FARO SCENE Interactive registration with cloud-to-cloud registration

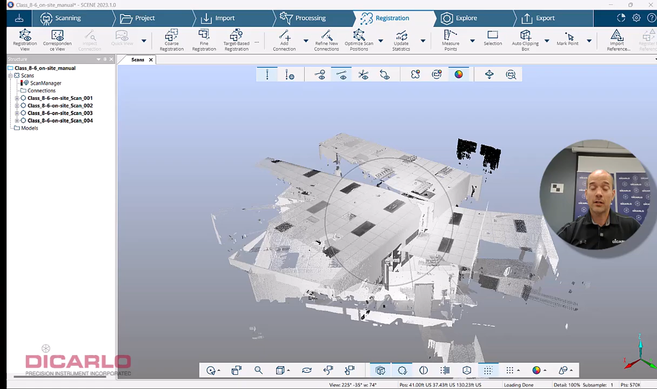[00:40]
currently I have four scans that have not been registered to each other
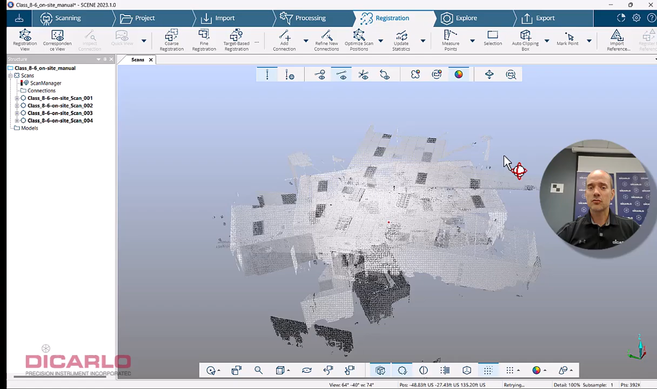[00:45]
They're just lingering all on top of each other If you want to kind of see
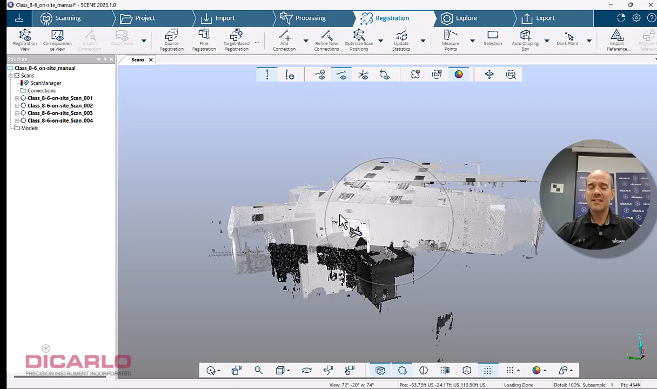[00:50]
a cross-section of your data that's there you can hit the little smart
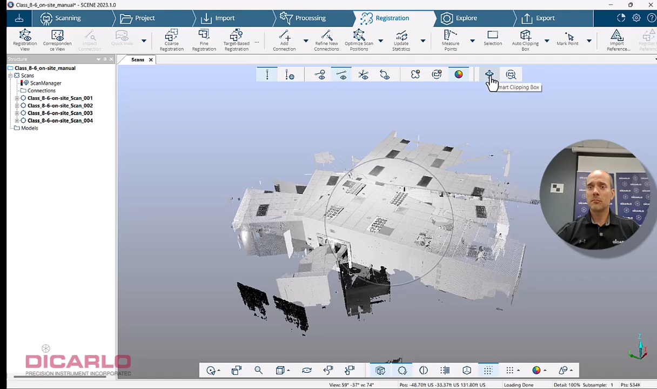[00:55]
clipping box icon and it'll draw a cross-section of your scans They're not registered so
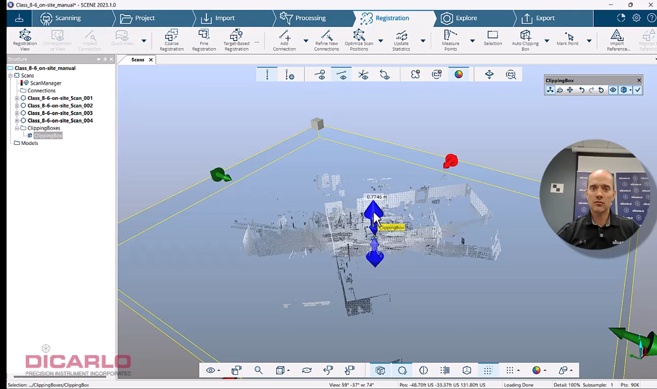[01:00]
it's going to look ugly but you'll still be able to appreciate the fact that we
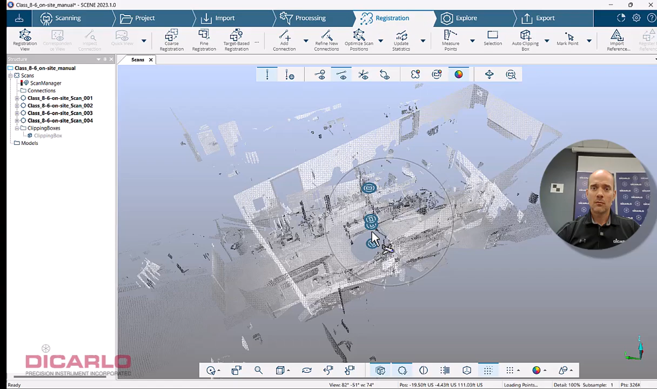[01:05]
have all scans kind of clustered on top of each other because there's no registration between them So,
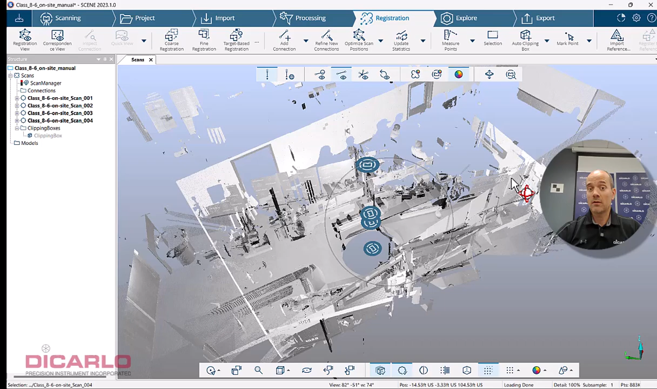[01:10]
how do you register these? It's useful to know your sequence of steps I don't know my sequence of steps,
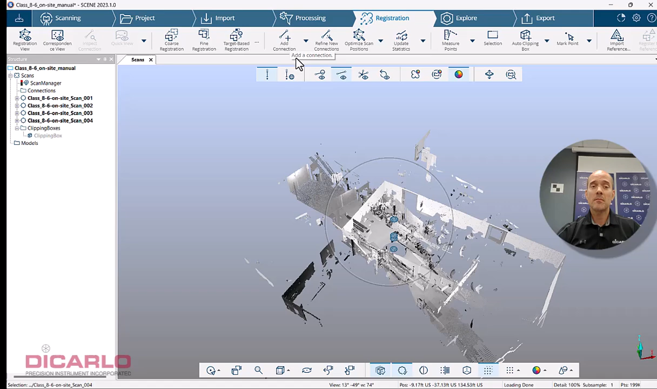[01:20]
even though I should remember but you can either, in this case, I know automatic registration would work I would do a course registration first then I would do a fine registration and I'd obviously skip targets because I'm not using target-based registration these settings are manipulated or are going to be inherited by your settings that are here I don't need to change any of these settings yet because I'm going to show you the third way of doing this It's a little bit more laborious but more satisfying because you're kind of in control of the actual data So,
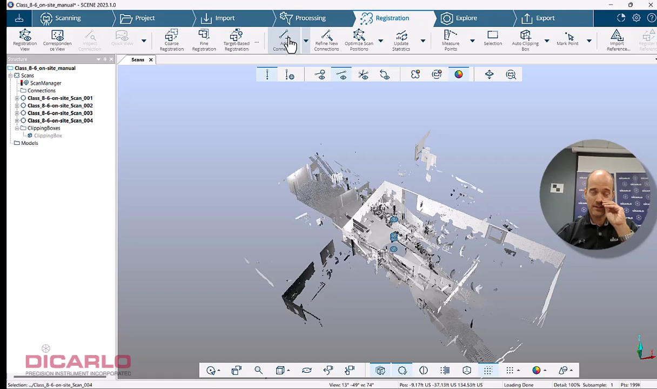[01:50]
I'm going to add a connection I know sequentially I should have gone from scan number one to scan number two from scan number two to scan number three and from scan number three to scan number four Now,
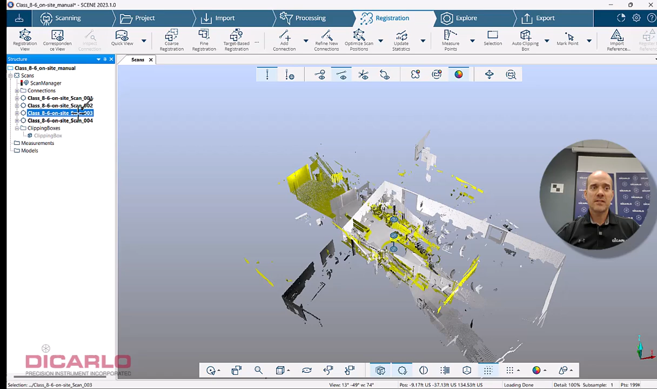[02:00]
this may not be true to get out of the routine you just hit the escape button you see my cursor actually changes but see,
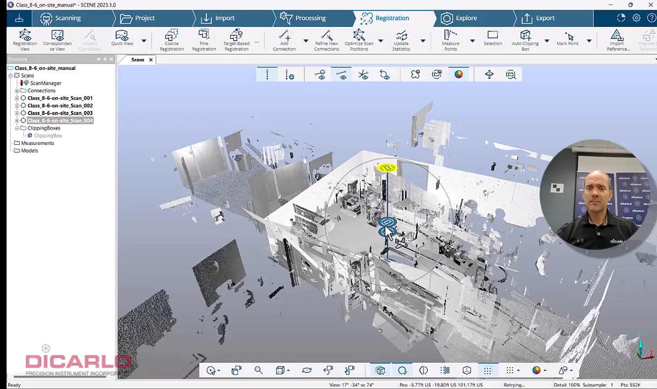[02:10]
now we actually have connections and these connections are going to be
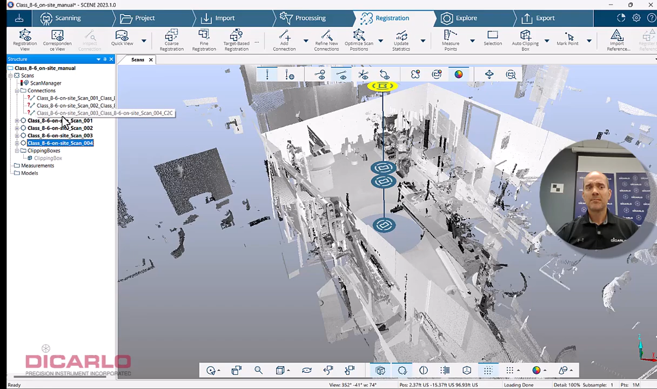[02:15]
our driving force behind the actual registration here to honor and
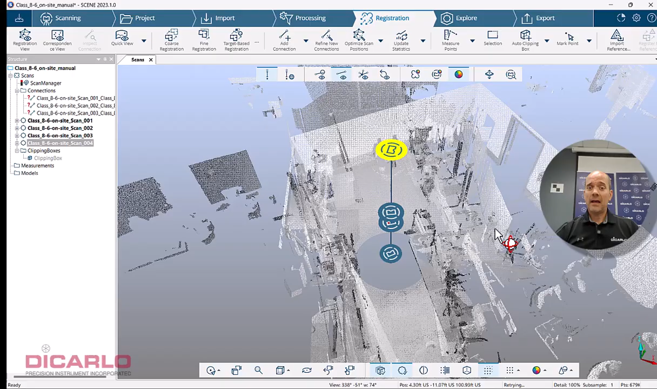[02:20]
apply our relationship between the scans what you need to do is after adding the connections that you think are necessary you want to hit the button
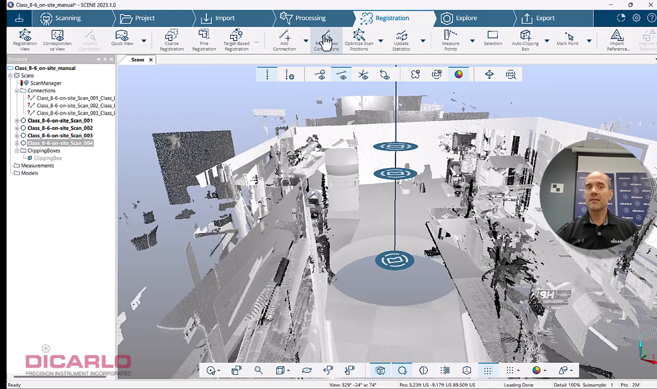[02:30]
that says refine new connections these new connections are defined by these blue lines between the scans so, notice this icon or this setup is
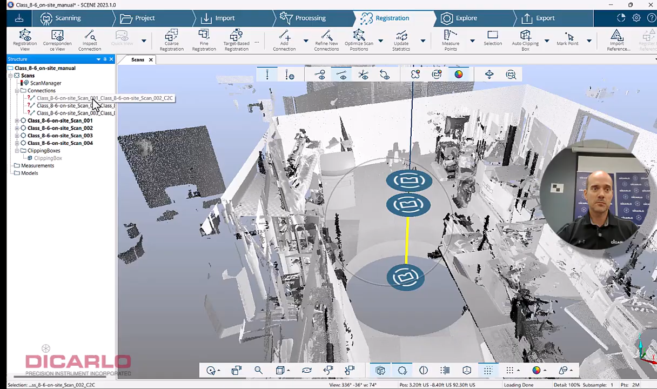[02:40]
between one and two which is I guess this guy yep,
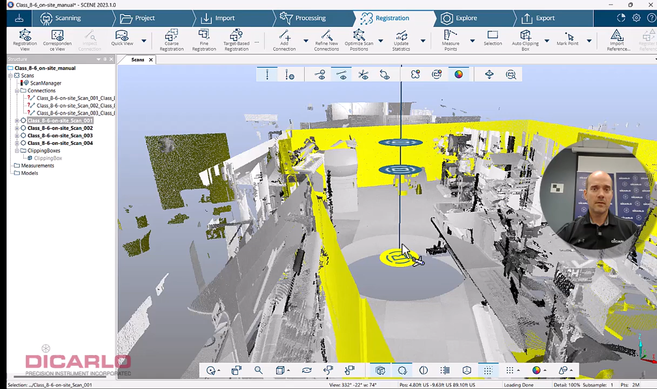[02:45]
that's one and this must be two here yep, that's two so,
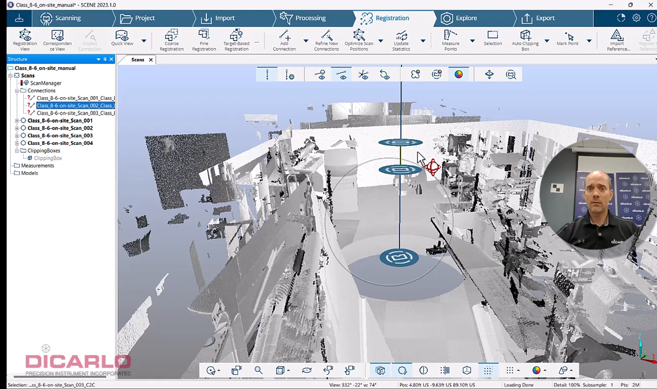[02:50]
here you go this little guy is between two and three so this must be two and three over here and then this guy is three and four which is over there alright, so let's hit the button that says refine connections the algorithm pulls the data into memory finds any commonality between them and if there's commonality found between them you
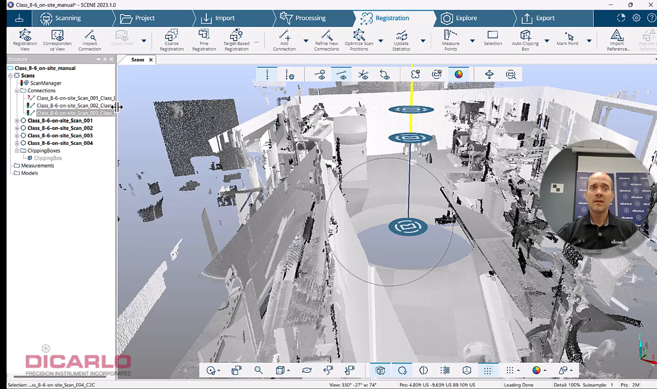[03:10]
will see that the software will find the actual statistics and it will give you a report per scan so in my case I failed a report on scan number one and two so I
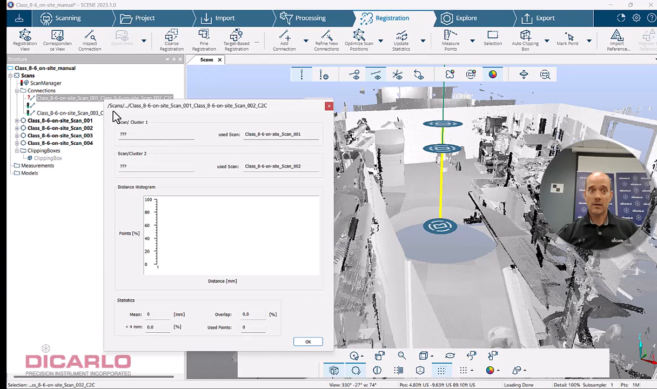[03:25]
don't have any values here I actually have green a report which means 0.5
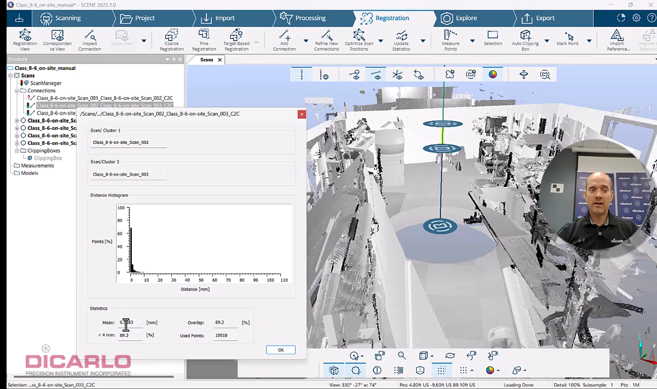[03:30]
millimeter tension which is ridiculously accurate 69% overlap 47% overlap and 7 tenths of a millimeter accuracy here
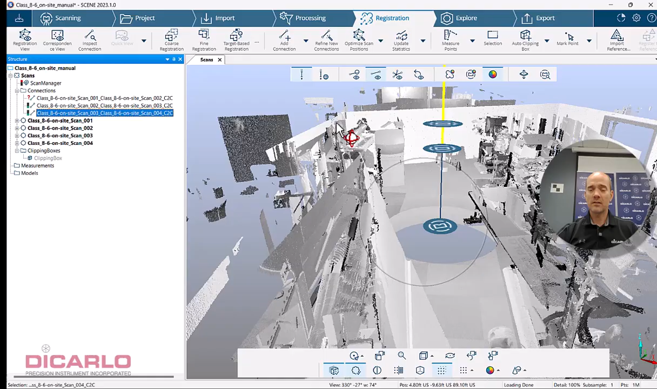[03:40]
nothing has changed in the view yet but my statistics are
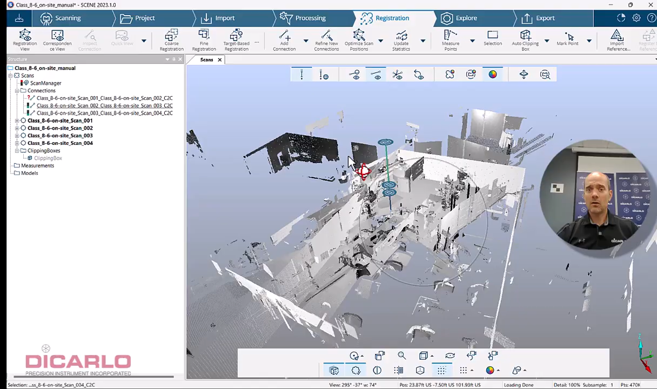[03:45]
there I can actually see a little blue line instead of the green